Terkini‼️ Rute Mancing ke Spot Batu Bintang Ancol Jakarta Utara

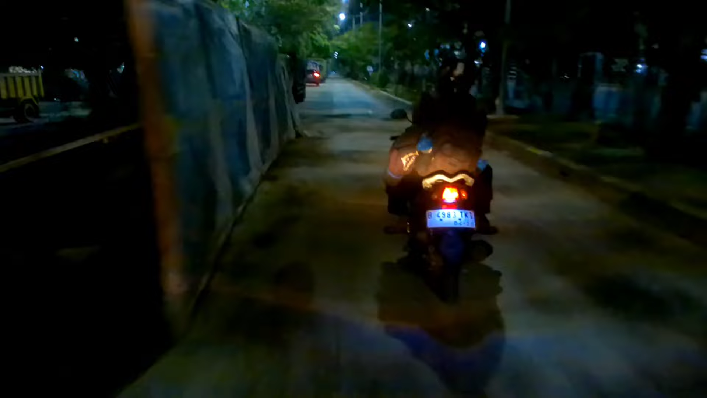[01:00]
Jadi dari Depan tadi Jalan Tanjung Priuk Kita masuk area Batu
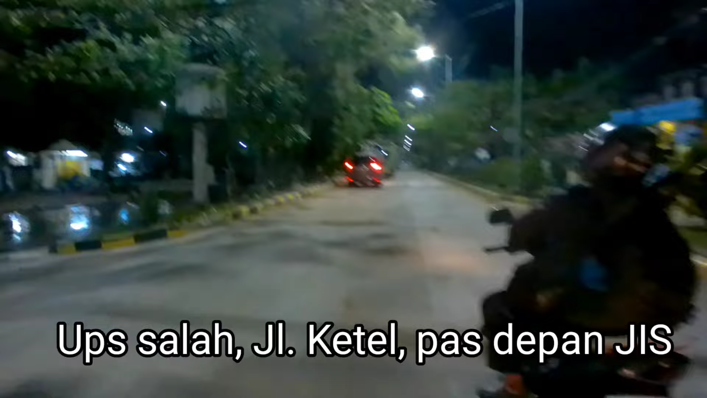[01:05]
Bintang Area Batu Tahu Ini ya Masuk Masuk ke dalamnya ya Jadi satu rute juga Nah ini kita lurus Kemudian nanti
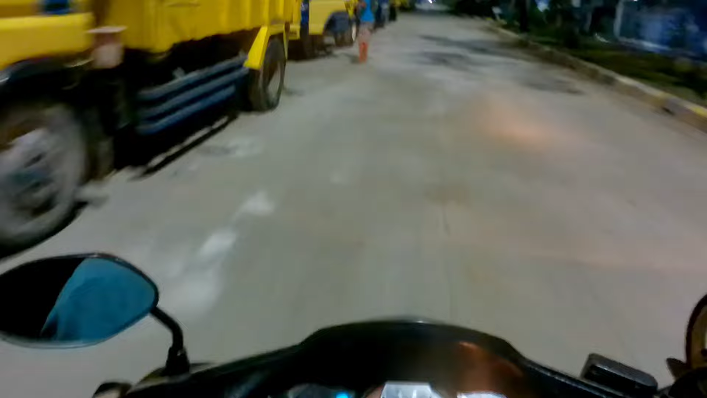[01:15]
Ambil Kanan ya Di ujung Kita lihat saja Rutenya ya Ini dia
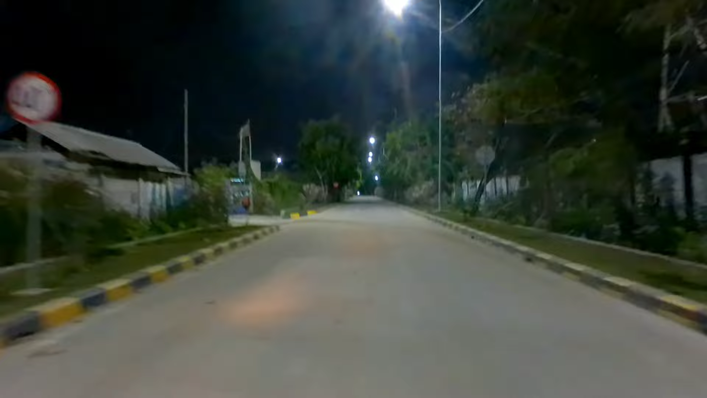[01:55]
Nah Oke tadi belok kanan ya Ini kita lurus terus Kita menuju ke Bahtera Jaya Ancol Oke Kita terus Nah ada pelang Parkir ini Ya Dilarang parkir Kita belok kiri Ya terus Hati-hati Jalan disini Banyak pasir ya Pemirsa ya Jadi kalau pas
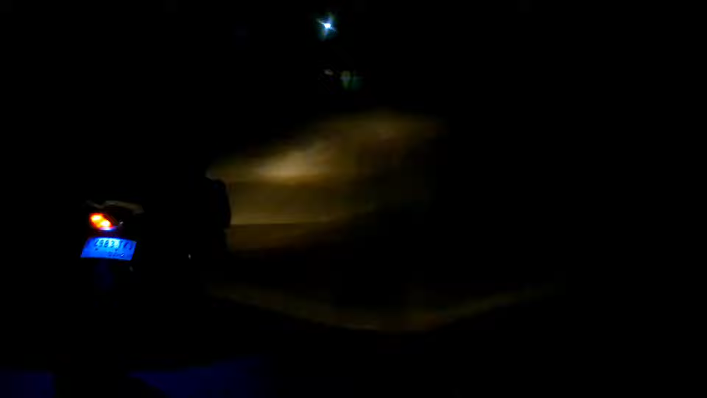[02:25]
belok Pelan-pelan Ya pokoknya Selalu waspada Kita ngerem sedikit saja Suka tergelincir ya Saya kemarin Hampir jatuh juga Untung langsung sigap Nah disini nih
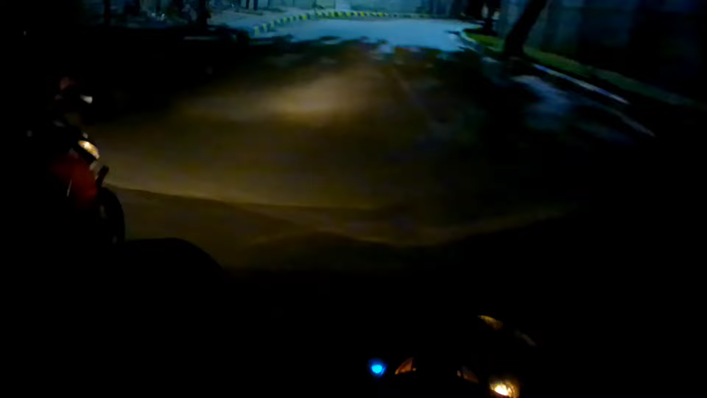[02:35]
Nanti ya Belokan yang agak Menukik itu harus Pelan ya Hati-hati ya Banyak pasir Truk-truk pasir Suka lewat sini ya Pemirsa ya Jadi pasirnya Banyak yang berjatuhan Nah Terus
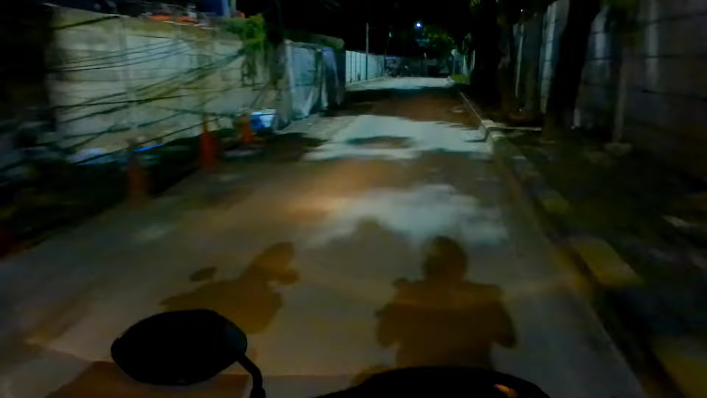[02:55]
Ya ini malam-malam Jadi agak kurang jelas Jika tidak ada lampu Nah disini Pemirsa nih Harus Hati-hati Nah tuh Hampir jatuh saja